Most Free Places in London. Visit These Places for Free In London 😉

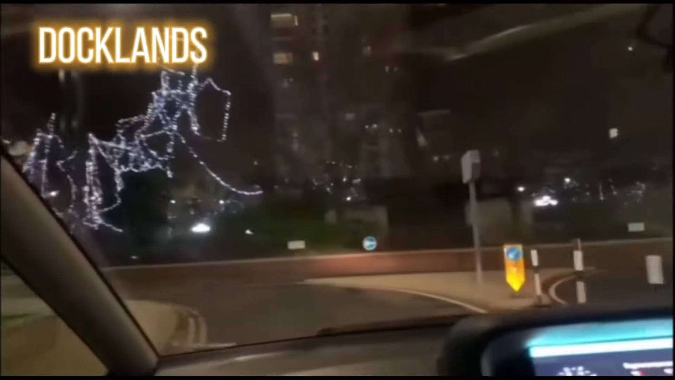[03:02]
Canary Wharf Docklands there are some beautiful lights we drove down that day was too lazy